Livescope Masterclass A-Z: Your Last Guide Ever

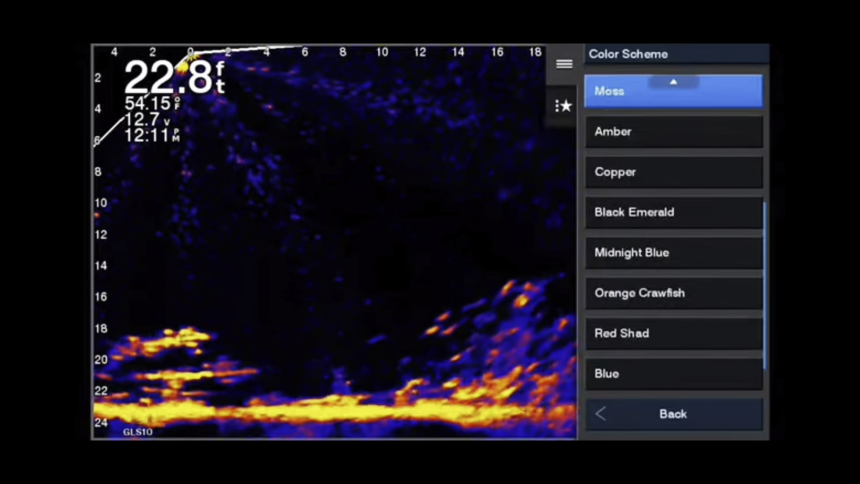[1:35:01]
On screen: depth 22.8 ft, water 54.15°F
There's got to be one in there that will show what you're
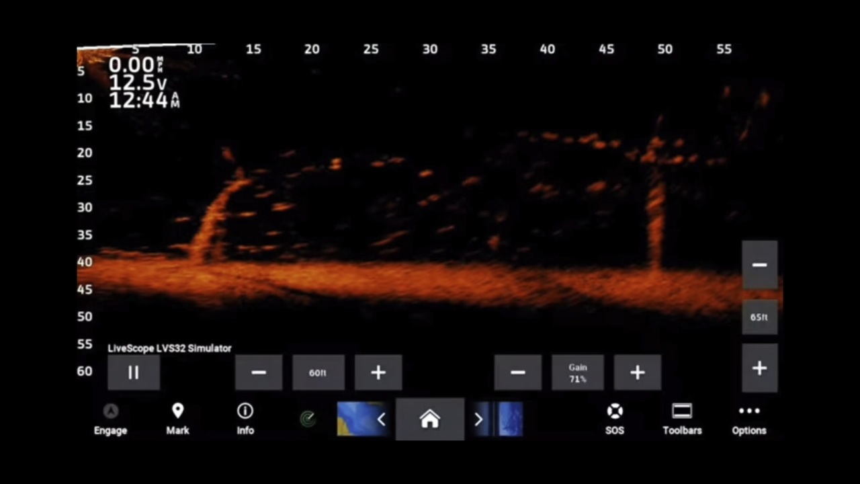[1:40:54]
Let's get straight into it. The first thing I like to do, the only two color palettes that it changes is blue and yellow.
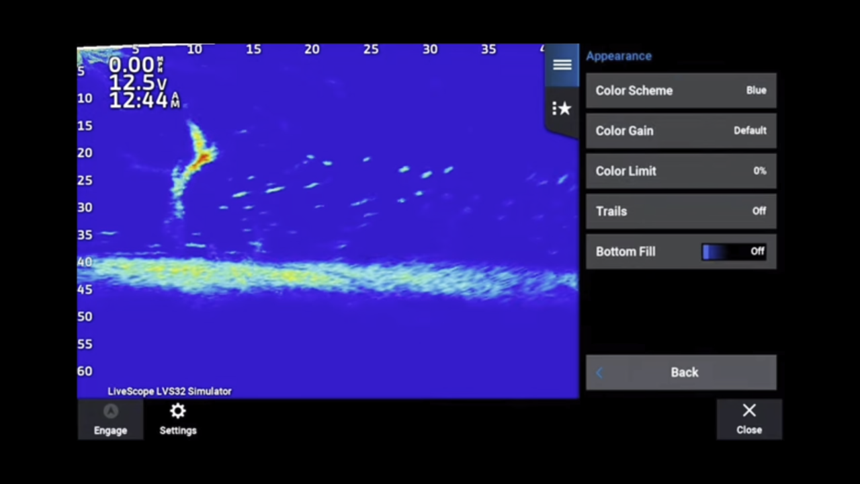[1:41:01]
So we're going to go ahead and switch it to blue here. Uh, that's under your appearance, uh, tab when you switch it to blue.
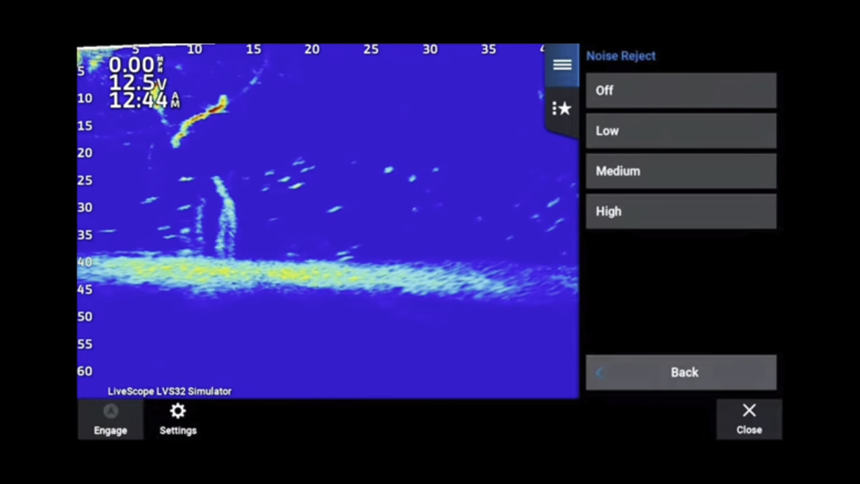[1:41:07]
Um, then what we're going to do is we're going to push the power button. Now, when you push the power button, it's going to bring up an option right here. And what that option is, is, is to be able to change the color, uh, the brightness, and also to change the color mode.
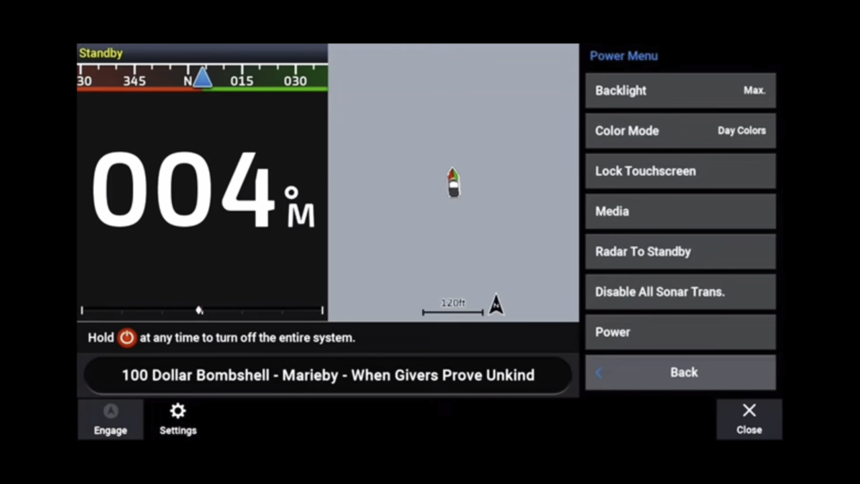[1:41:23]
There's a lot of different things you can do there, but we're going to go into color mode and we're going to choose night colors.
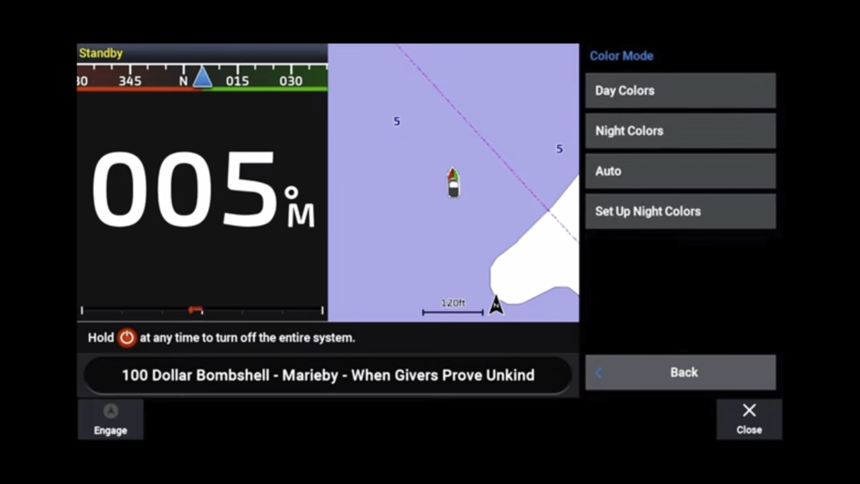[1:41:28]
Now we're going to go back.
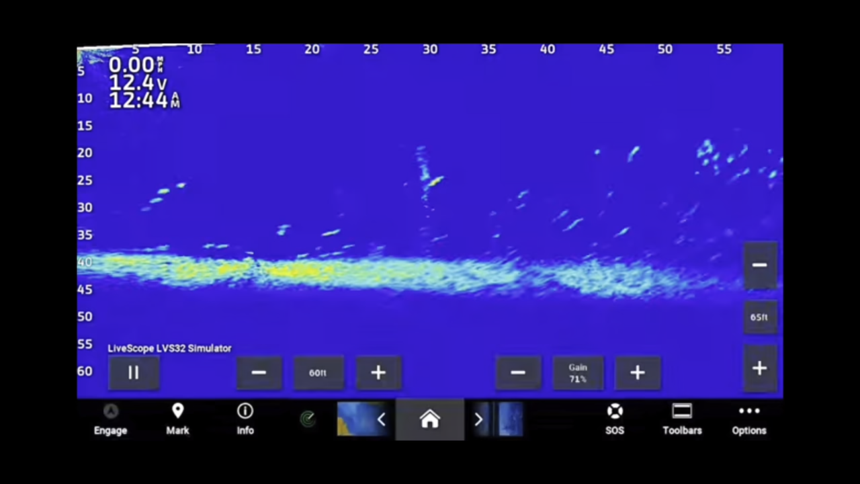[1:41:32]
Now I want you to watch that blue change. Now look, it went from a light blue to like a dark midnight blue. I love that.
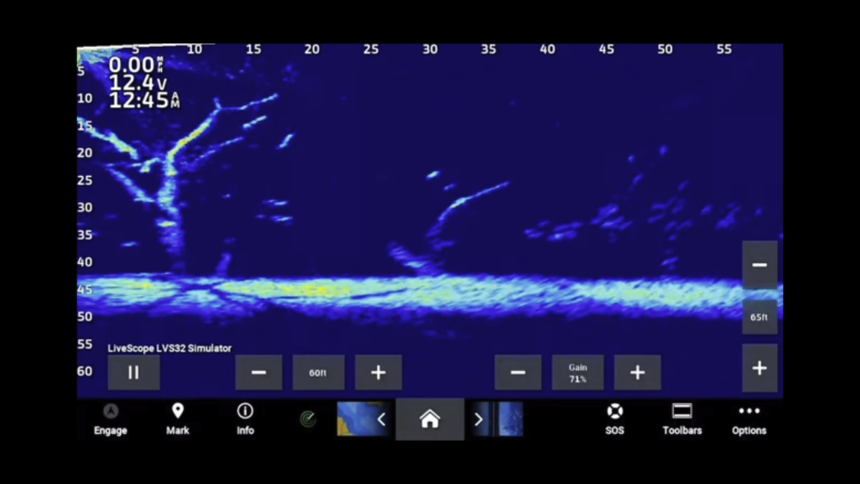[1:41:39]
I tell you what, that is an awesome thing for me. I tell you what blue I already love. Now it is amazing.
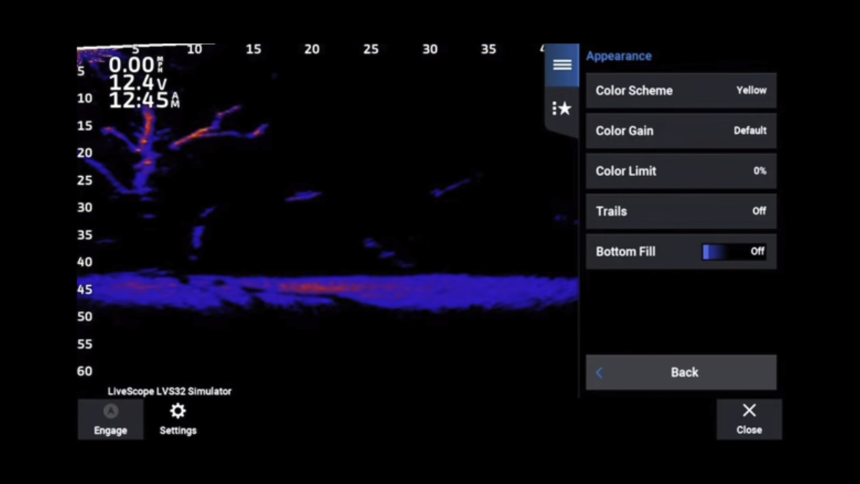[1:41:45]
But the other color that it changes is yellow. Yeah. Yellow was always an unusable, uh, color palette to me.
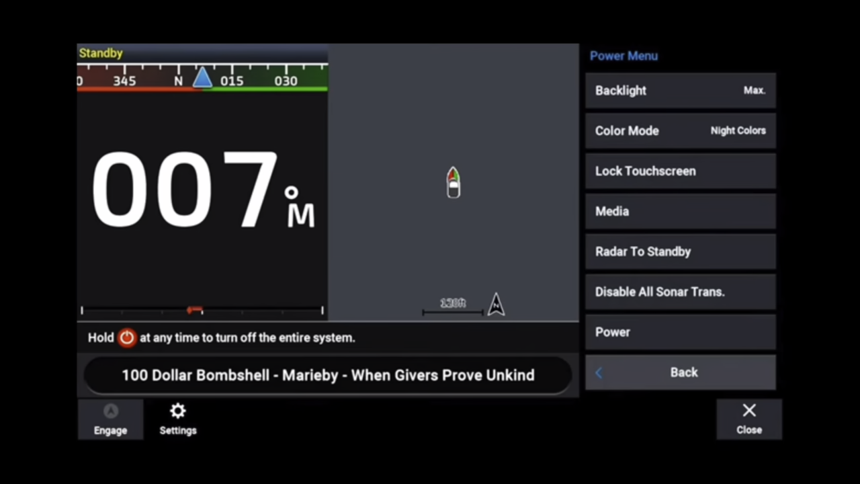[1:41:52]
I hated it. And the reason I hated it is right here. I'm going to go back and show it to you in the daytime color scheme is that white, bright white. It just felt like it looked like the old pan optics.
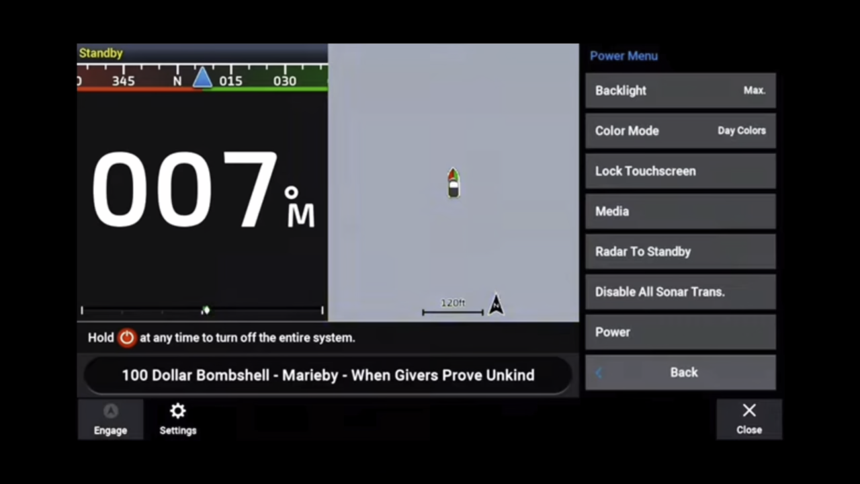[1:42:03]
I didn't like it, but when you switch it over to nighttime colors, it's a usable thing.
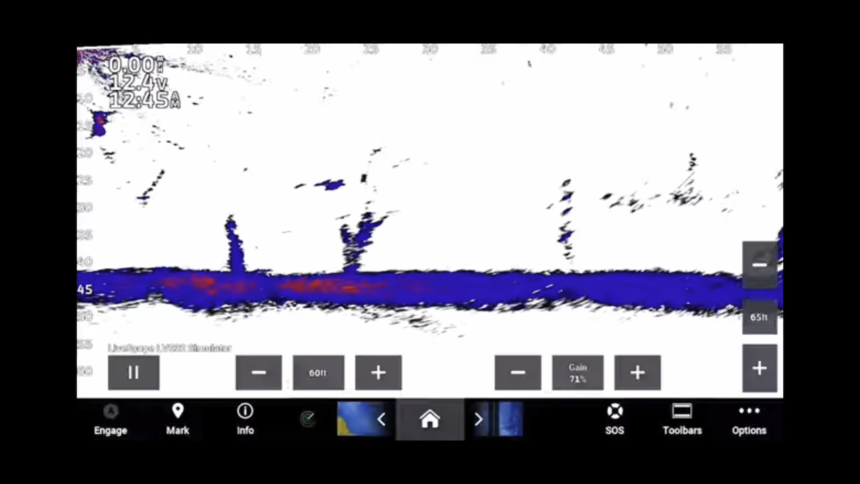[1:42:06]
Now you'll need to do a little adjusting on your gain and things like that.
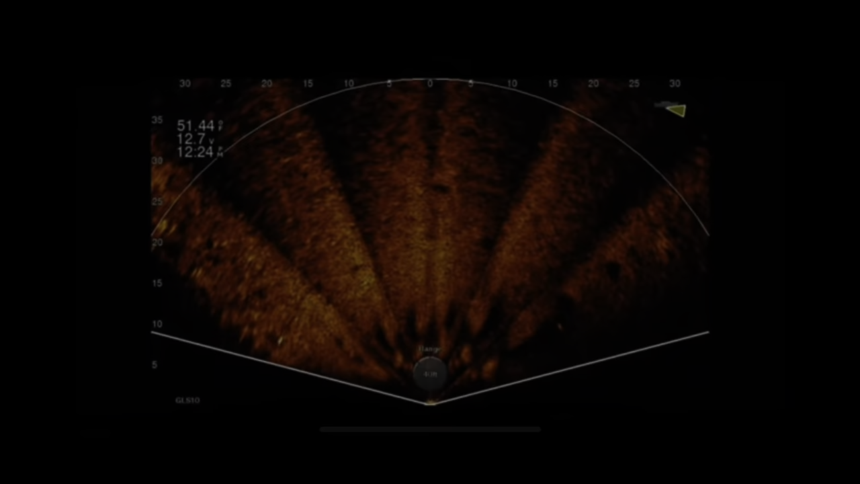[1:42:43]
All right. This is an awesome, awesome feature. I'm not a huge fan of the grid overlay, but when I was rolling through, just kind of look at the grid, I found an awesome new feature called radial grid overlay. And what that does is, is it gives the grid in degrees. Now this is going to greatly help you be able to cast an accurate
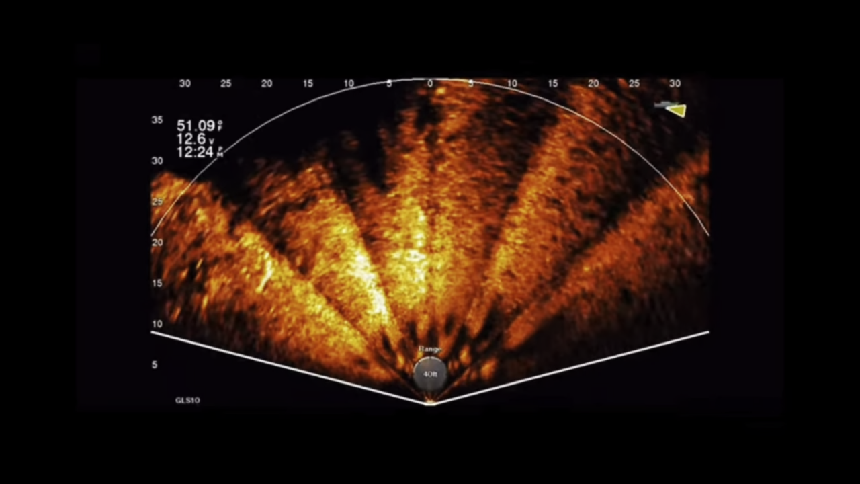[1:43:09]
because when we're using the perspective mode, it is a target oriented cast.
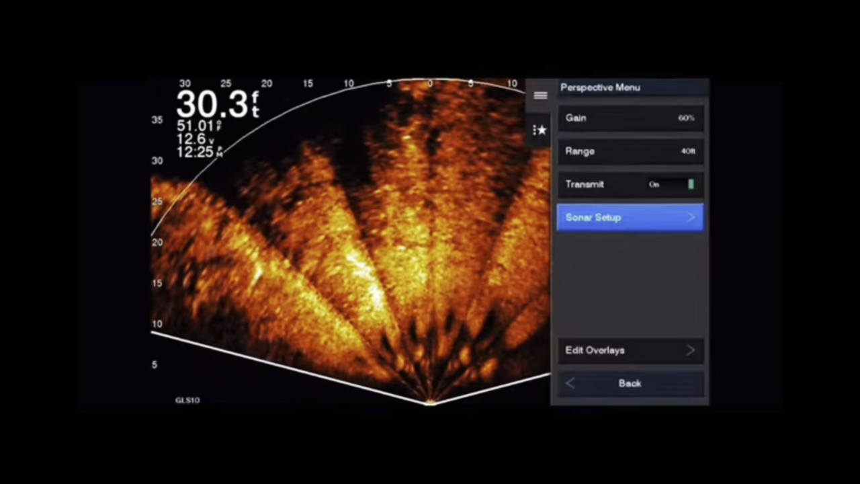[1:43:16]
On screen: depth 30.3 ft
So go into your menu, perspective menu, go to sonar setup, and there it is grid overlay. When you turn on the grid overlay, you got two options. You got your radial grid and you have your, there's your square grid, the one we've always used.
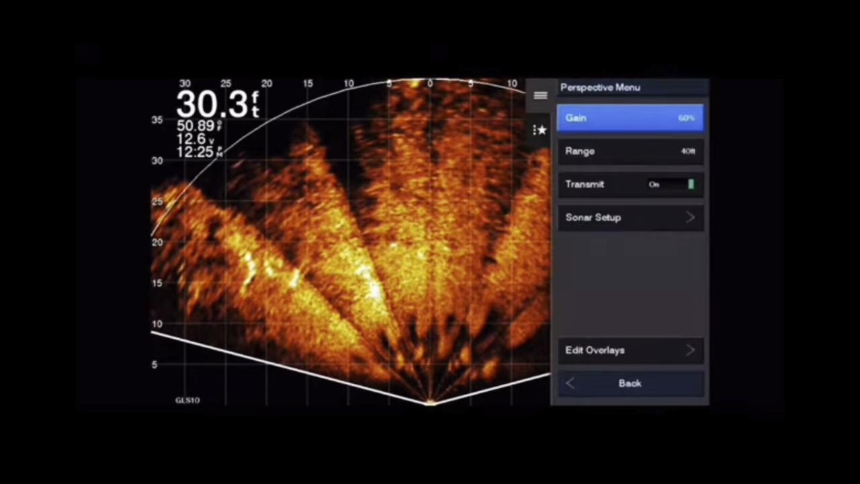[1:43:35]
On screen: depth 30.3 ft, water 50.89°F
Um, that really serves no purpose in this one, but if you go into the sonar setup again, go into layout and go into grid overlay. There it is. Radial, uh, overlay.
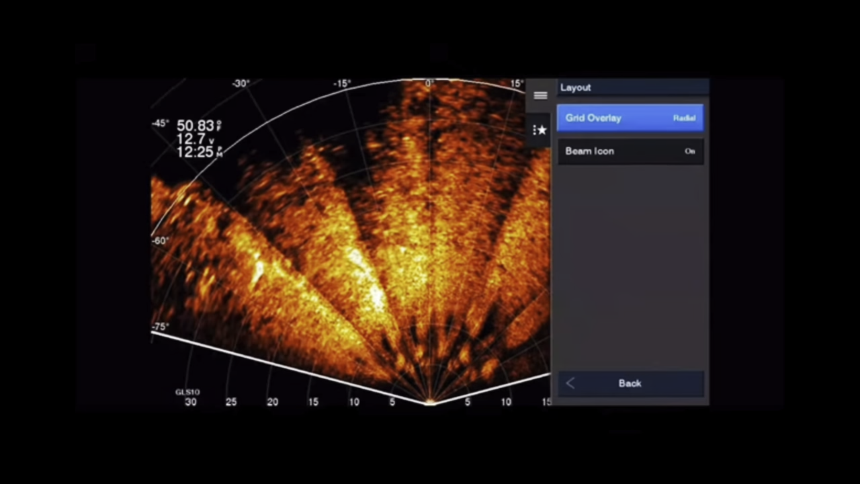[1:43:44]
Now what that does is that creates a curved and gives you angles, 15 degrees,
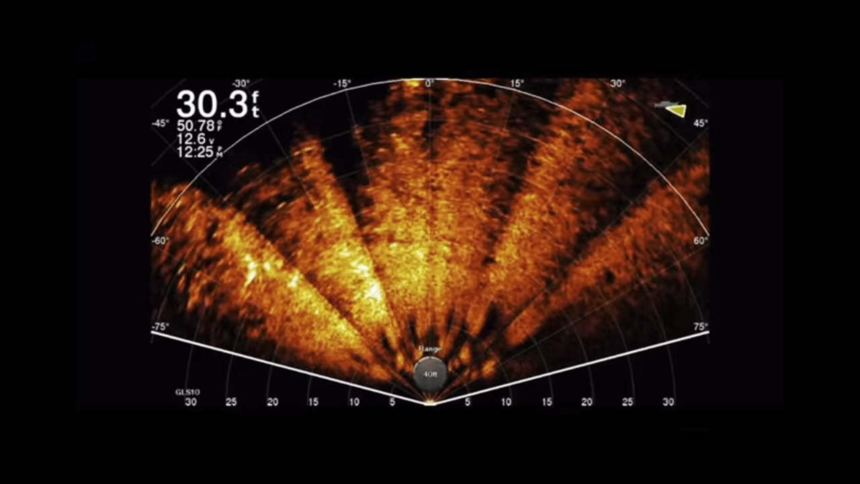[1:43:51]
On screen: depth 30.3 ft
30 degrees, 45 degrees, 60 degrees, all the way out to 75. Now that'll allow you to line your rod. If you'll stand directly over the top of your unit and take your rod. Like see, if you see something out at 30 degrees, you can stand directly over the unit. Make sure it's lined up with the, the area indicator, point your rod right along that deal. And you can make a perfect cast and line it up. And that's the old, like I said, the Brandon Palahniuk trick where he lines it up.